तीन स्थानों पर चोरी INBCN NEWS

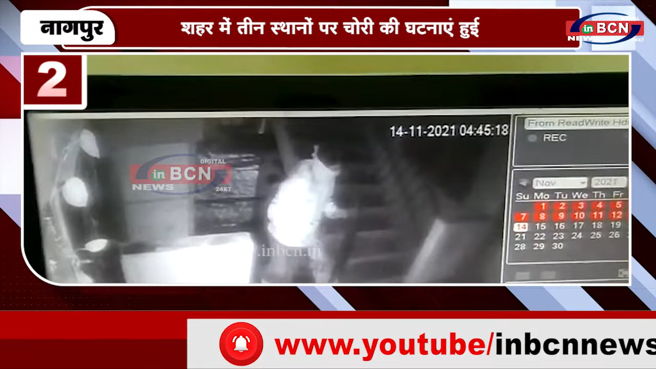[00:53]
कुल 1,5 लाक रुपे का माल चोरी किया है और तीसरी वारदात बिना की ले आउट इस्तित संजे नगर निवासी पंकच मारोती गजबिये है 12 नवंबर 2021 को
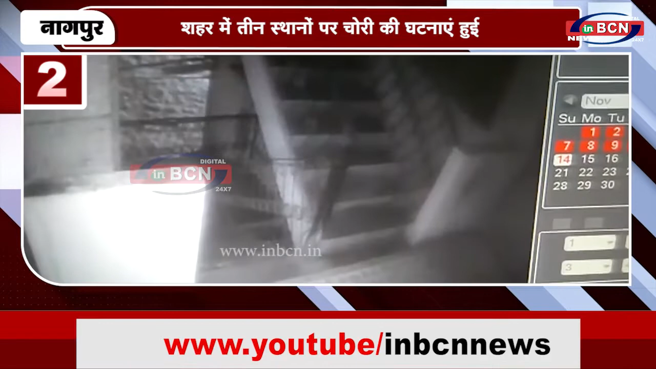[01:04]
वह किसी कारे के चलते बाहर गया हुआ था जहां से दूसरी दिन लोटा इस दोरान किसी ने